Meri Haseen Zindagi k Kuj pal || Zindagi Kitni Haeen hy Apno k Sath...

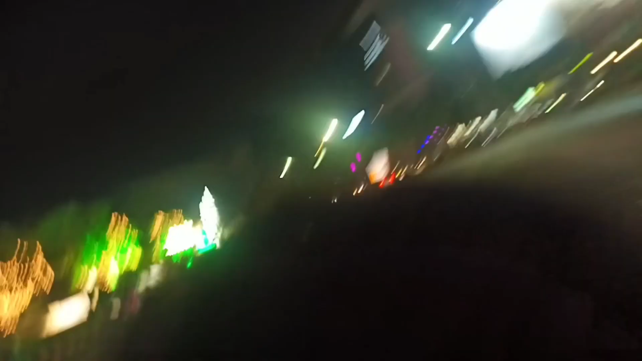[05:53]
موڑ تھا مرک کے اندر جاتے لیکن اس ٹائم پہ یہاں پہ اتنے کوئی